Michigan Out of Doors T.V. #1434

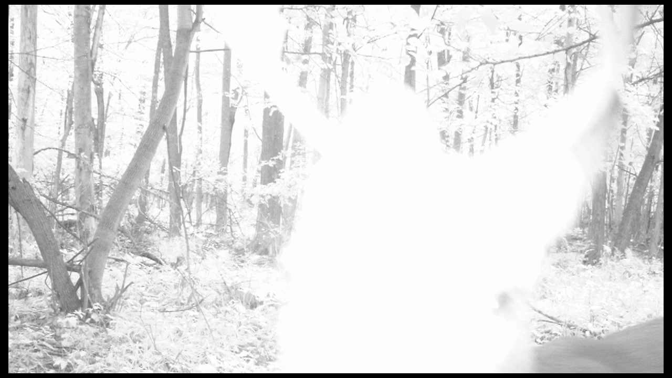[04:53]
And at night a lot of them only had just over a megapixel or so. So you're getting pretty poor image quality. Nowadays a lot of these cameras eight, ten megapixels which is really incredible for what they are.